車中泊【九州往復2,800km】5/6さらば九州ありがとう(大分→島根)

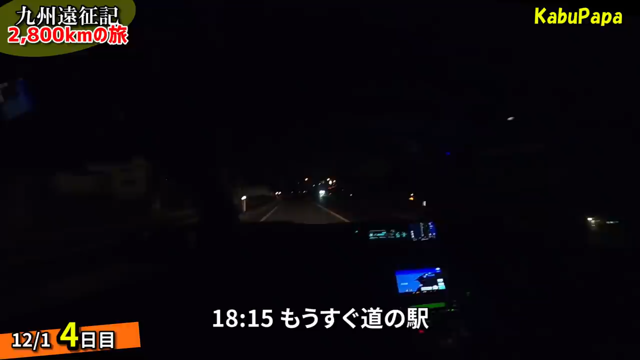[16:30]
はいえー今6時15分道の駅きらら滝この先ですねさっきローソンで買い物できましたよかったここか?
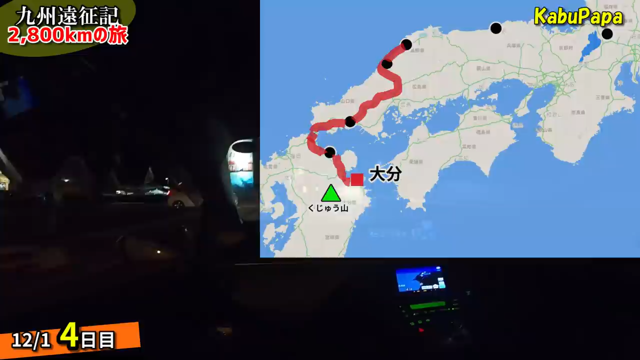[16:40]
ここだねーうわーすごい
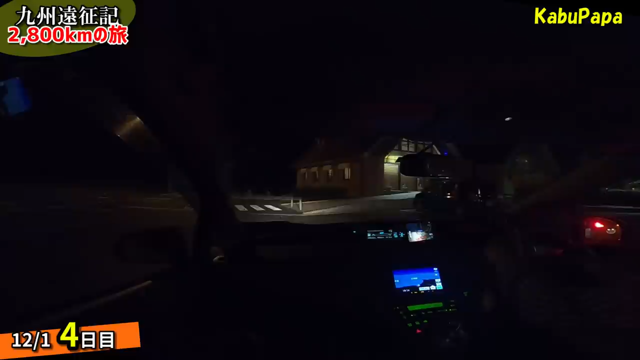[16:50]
音声案内を終了しますお疲れ様でしたこの後の天気はえー今は道の駅きらら滝というところにいます